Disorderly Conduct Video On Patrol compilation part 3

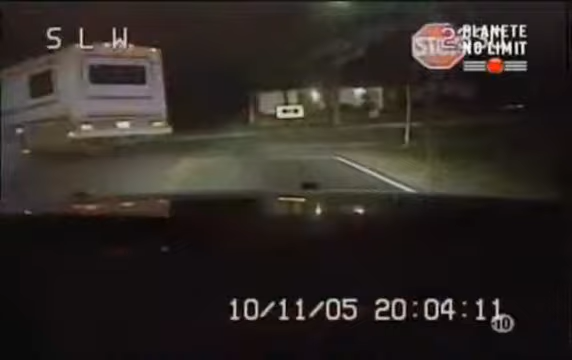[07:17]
Prévu emboutir une voiture en stationnement et poursuivre tranquillement sa route.
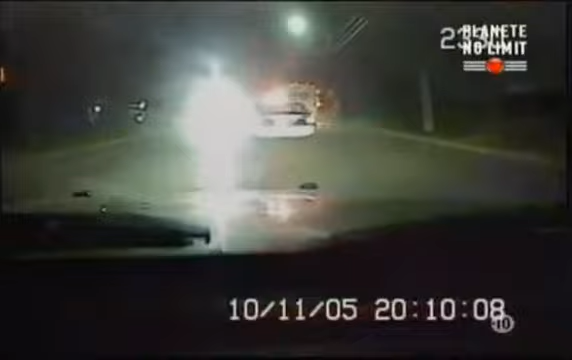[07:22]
Une car roule si lentement à travers la ville que plusieurs agents pensent pouvoir le rattraper au pas de course.